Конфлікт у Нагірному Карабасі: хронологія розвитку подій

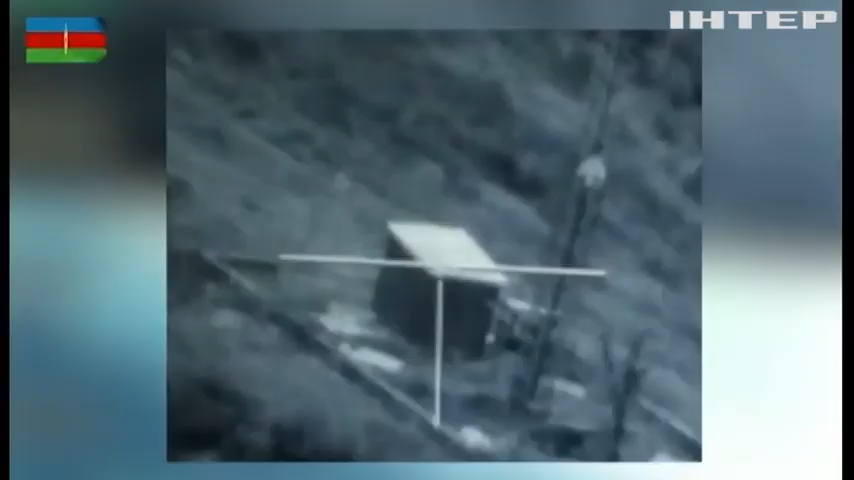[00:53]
А невдовзі Міноборони відзвітувало, високоточною зброєю знищили кілька вогневих точок Збройних сил Вірменії.